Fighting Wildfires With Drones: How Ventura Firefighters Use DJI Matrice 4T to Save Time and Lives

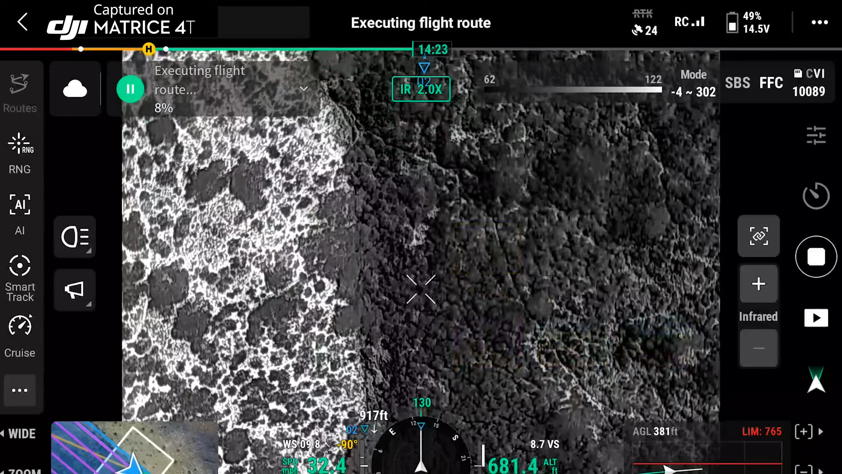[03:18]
The real-time terrain follow allows us to keep the drone at a consistent altitude above ground level,